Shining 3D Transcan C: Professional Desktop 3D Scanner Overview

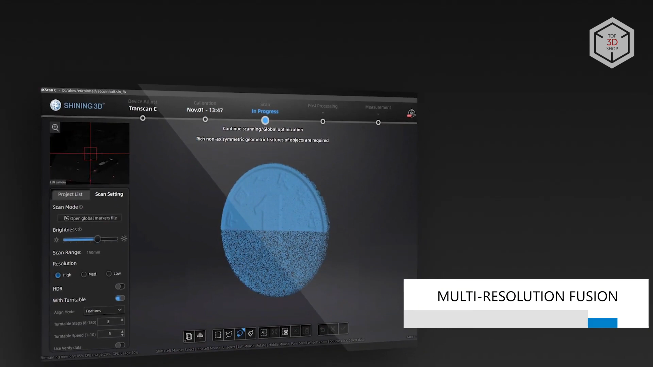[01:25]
scanning project and the multi-resolution mode significantly enhances process efficiency and eliminates task overlapping.